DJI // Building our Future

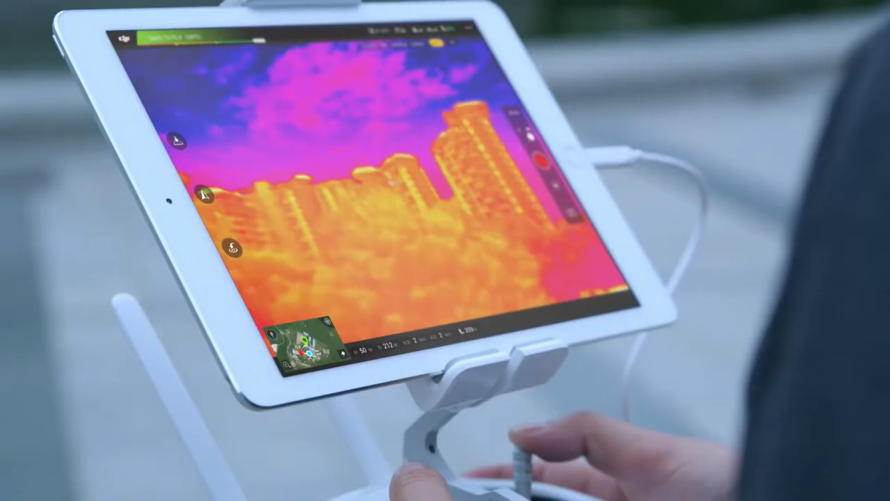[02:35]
The ZEMI's XT Thermal Cam is very useful for our facade inspection to quickly diagnose air leakages to improve the building's energy efficiency.